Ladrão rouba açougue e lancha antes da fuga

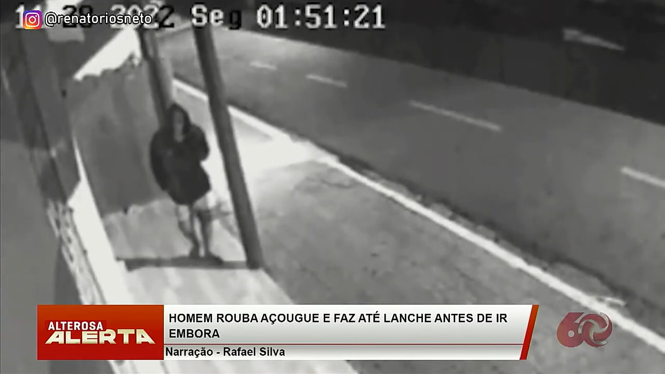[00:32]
O suspeito caminha de um lado para o outro. Pouco tempo depois decide pular o muro. Já uma câmera dentro do açougue mostra o criminoso engatinhando no chão do comércio.